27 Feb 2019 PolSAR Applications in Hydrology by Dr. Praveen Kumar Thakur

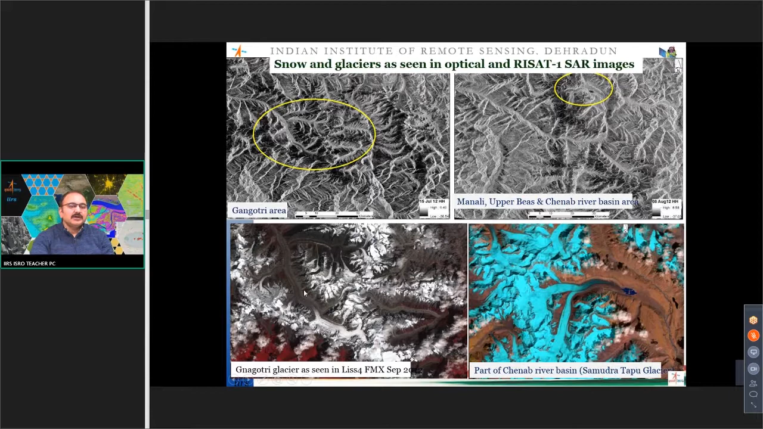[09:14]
of the seasonal snow and melting of the uh permanent ice in form of the glacier ice so the accurate estimation of the snow as well as its volume plus the glacier mass and its volume and the melt will ultimately impact how much water is there available in the river system so if you
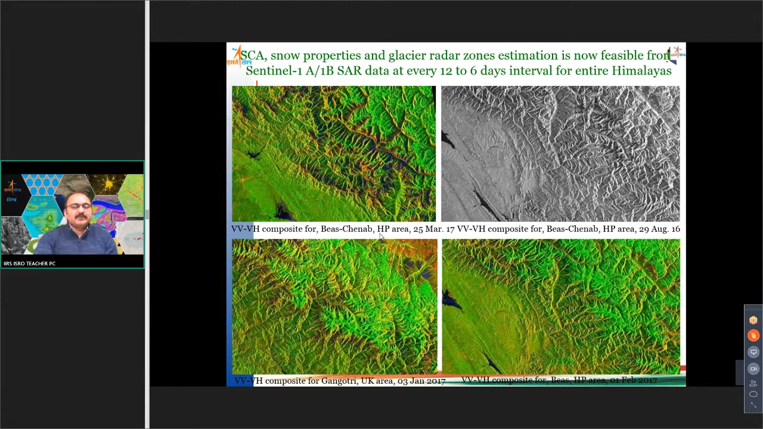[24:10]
high even if you are taking the ground range product which is the uh one level higher than the slc product so uh to avoid because the if you want to cover the basin level snow cover in this case this is bass
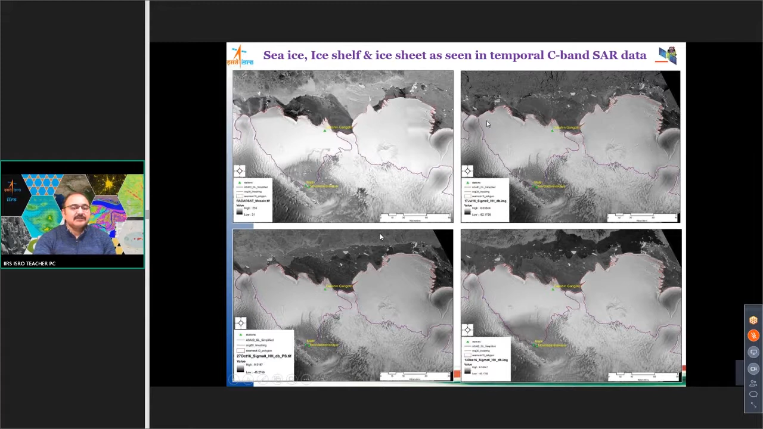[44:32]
multi-year ice because this sentinel data earlier reset data it is systematically available for all the polar architect antarctic regions so you can make the multi-temporal composites to see the multi-year ice the floating iceberg first year ice and also the shelf area and the some of the deeper uh ice sheets which are found in this particular
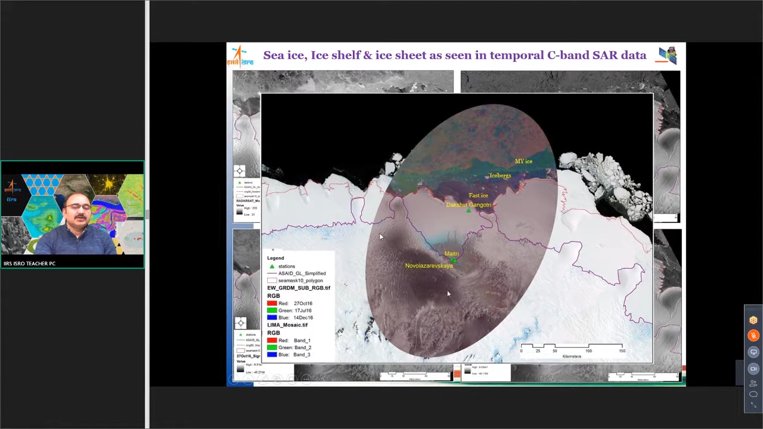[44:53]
area this is the metri station this is russian station and this is the fastest so this can be easily demarcated and classified so in the future we will have the some of the missions whose primary role uh one of the major
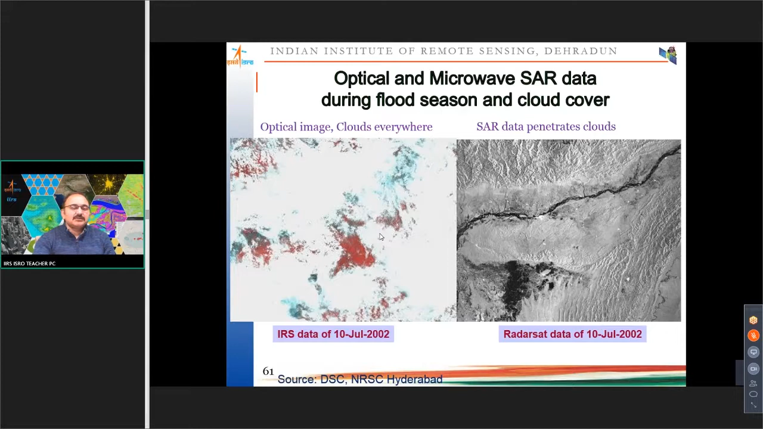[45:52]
uh in and united nations as well so whenever we have the floods because of the specular reflection of the water we make use of the saw data so this saw data uh can be used to estimate the flood
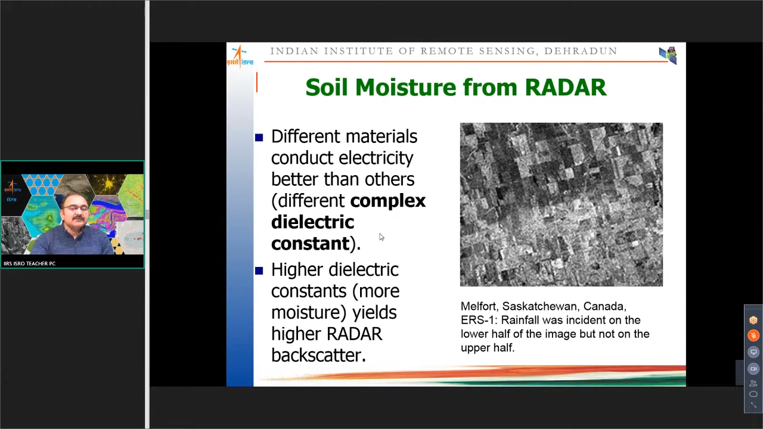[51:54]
will have the dielectric constant of 4 the water will have a dielectric constant of 80. so for the moisture to avoid the rain effects generally we go for the higher frequency as well as for the more penetration we will prefer the l-band as compared to c or the x-band so this with respect to the soil moisture and the dielectric constant there is a direct relation